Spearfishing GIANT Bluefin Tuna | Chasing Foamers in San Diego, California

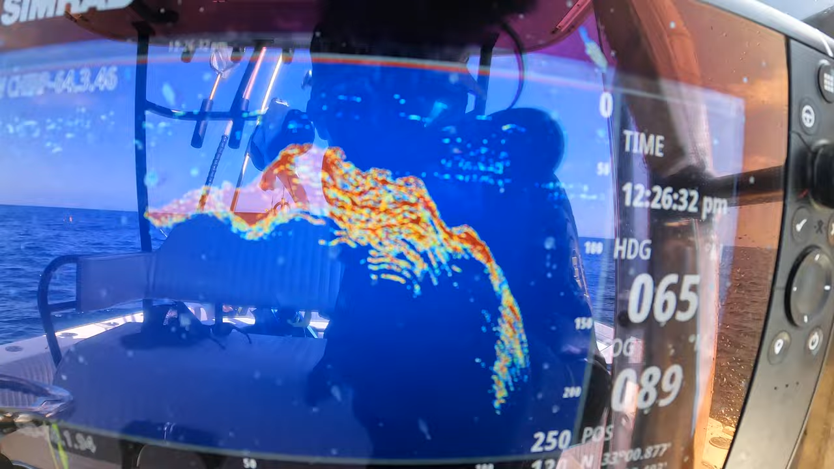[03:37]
If we marked the tuna like this, our job was to get down to them as soon as possible.